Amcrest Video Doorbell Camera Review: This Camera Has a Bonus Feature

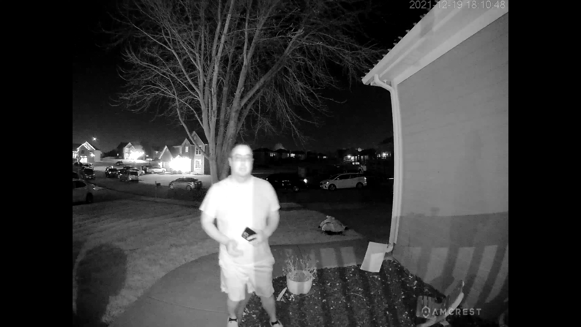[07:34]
Here's the quality of the nighttime vision without any lights on. Now that you've seen the video quality during the daytime and nighttime, I'm going to let you know in my opinion.